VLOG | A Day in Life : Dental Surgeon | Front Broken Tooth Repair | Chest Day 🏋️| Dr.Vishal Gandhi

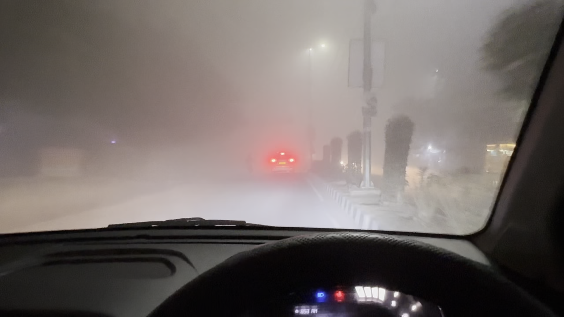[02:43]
It's 8:30 in the evening. और इतनी ज़्यादा फोग हो गई है कि आगे कुछ भी नहीं दिख रहा है.